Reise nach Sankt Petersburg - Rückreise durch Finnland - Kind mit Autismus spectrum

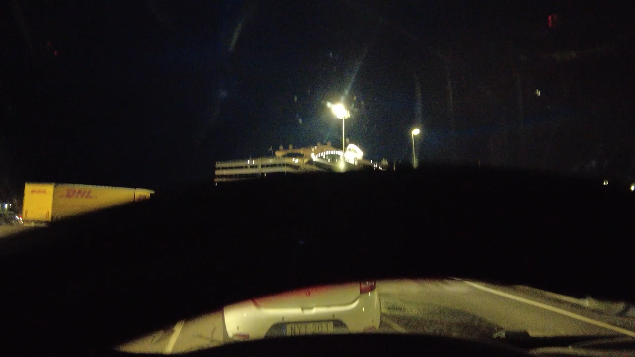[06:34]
ja freunde wir sind gerade in finland und stehen früh naja hier steht 6 40 aber hier ist es tatsächlich 7 40 schon es ist noch dunkel gerade minus ein grad die nacht war